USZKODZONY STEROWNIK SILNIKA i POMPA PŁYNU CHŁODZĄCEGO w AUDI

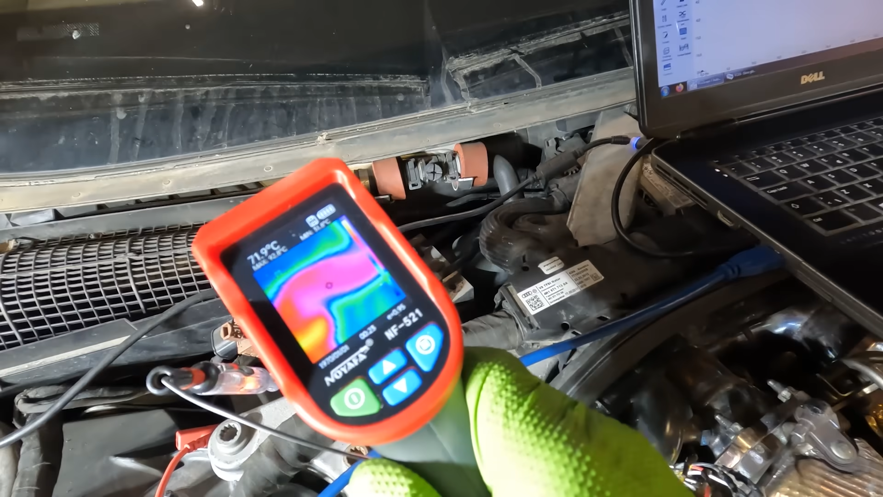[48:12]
Ten wąż tam na górze, kamera pokazuje tutaj na górze, temperatura, widzicie? 80 stopni Celsjusza, poczekajcie, o, mniej więcej 75, 78, 84 stopnie, tak? Idę teraz po wężu do góry, idę do góry. Już mam 60, 50 stopni idę w stronę nagrzewnicy i tu zobaczcie, już wąż 38, 40 stopni Celsjusza i tu już jest wszystko zimne.
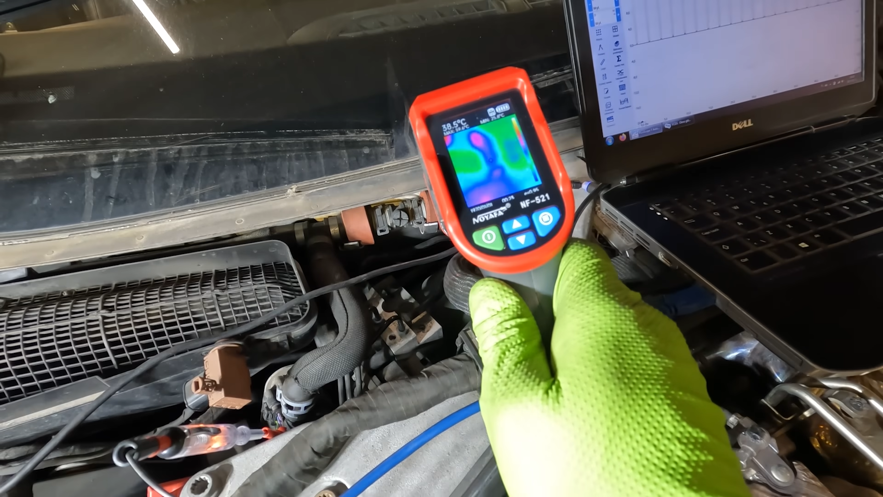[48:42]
Dalej już mam zakryty ten wąż, więc nie mogę zobaczyć, ale tu już mam wszystko zimne. I tu też jednoznacznie widać, że obiegu płynu chłodzącego nie ma, że przez pompkę coś się przedostaje, no bo ta temperatura jakaś tam jest.
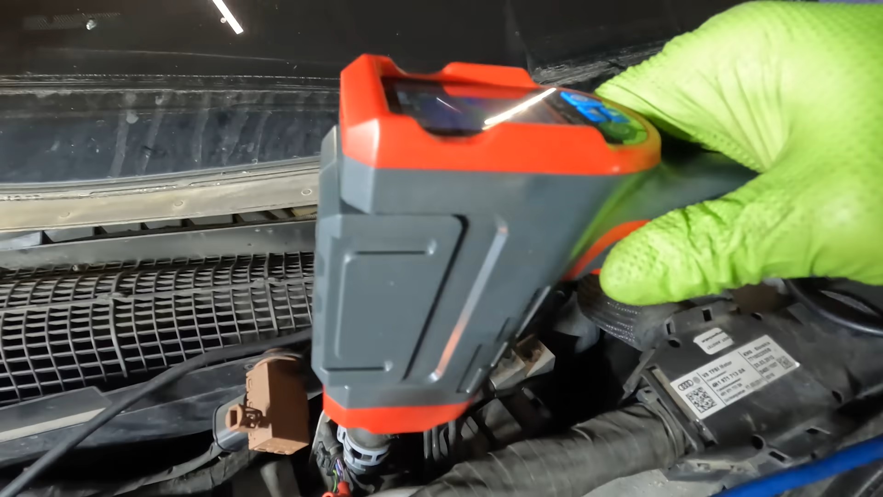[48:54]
Tam mam ten drugi wąż, nie wiem czy będę w stanie wam pokazać, to jest wąż zasilający i ten wąż zasilający ma w danym momencie około 85 stopni Celsjusza.
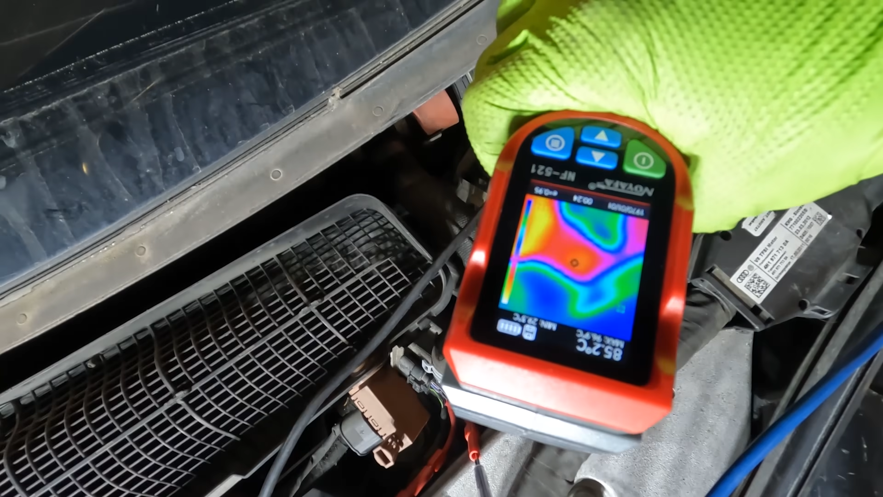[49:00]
On screen: spot 85.2°C
Także nie ma w ogóle bata, widać jednoznacznie, że pompka jest po prostu przeszkodą, taranem dla płynu chłodzącego.
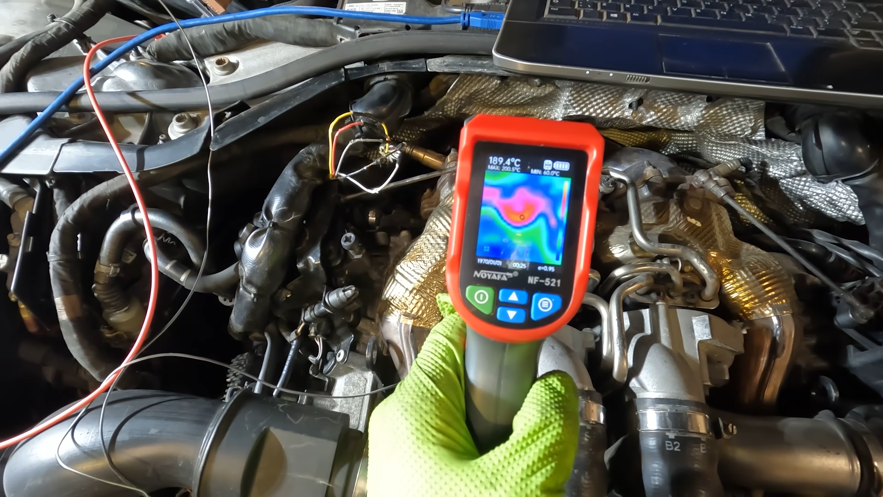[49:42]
On screen: spot 189.4°C
Jeżeli tak chwilkę sobie chodziły, zobaczcie, 140, 180, 190 stopni Celsjusza mają tutaj turbinki, pomimo że tutaj są, a wydech, poczekajcie, sprawdzę sobie wydech jest gdzieś chyba tutaj.
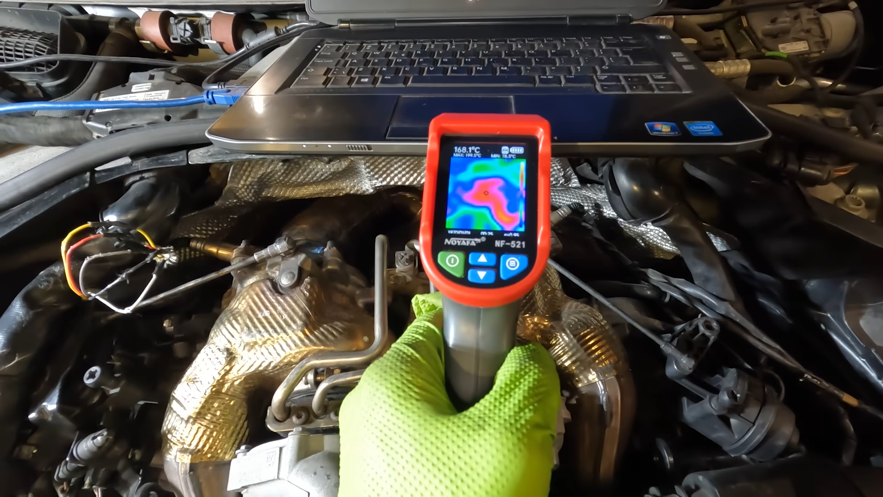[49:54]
Ją jest czasami trudno wycelować w te niektóre miejsca, ale tutaj dużo więcej nie ma, 167 stopni, tutaj w te najcieplejsze miejsca, spójrzmy, 207 stopni.
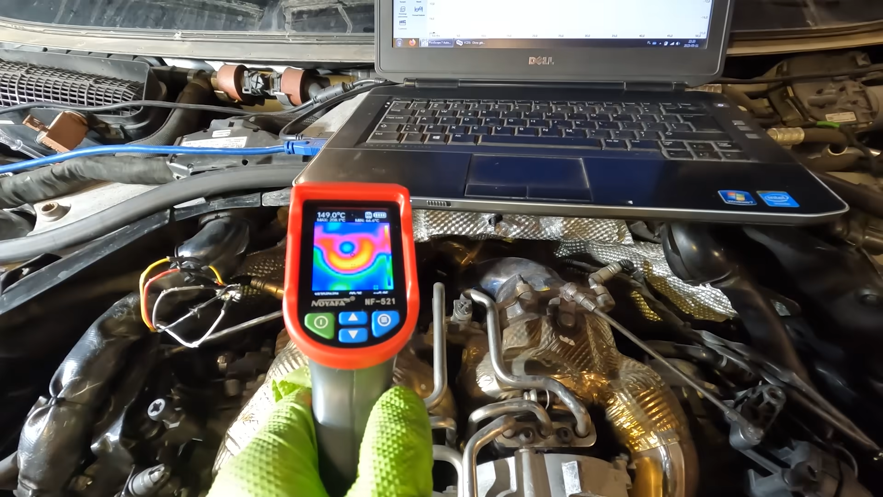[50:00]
On screen: spot 149.0°C
207 stopni ma tutaj ta obudowa turbiny, bo tu są jeszcze te osłony termiczne, więc one też troszkę odebrały. Spójrzmy, jaką temperaturę mają kolektory wydechowe.
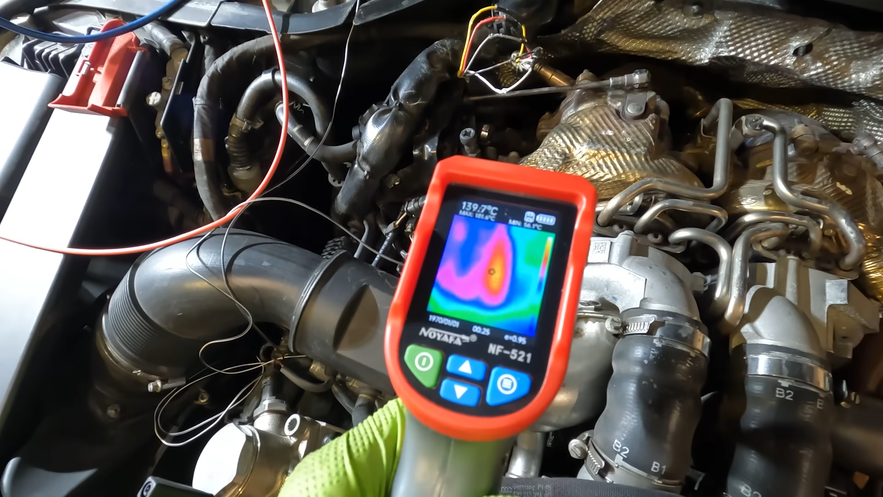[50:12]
On screen: spot 139.7°C
Kolektory wydechowe, zobaczcie, nie najgorzej teoretycznie, bo mają około 160-170 stopni na biegunie.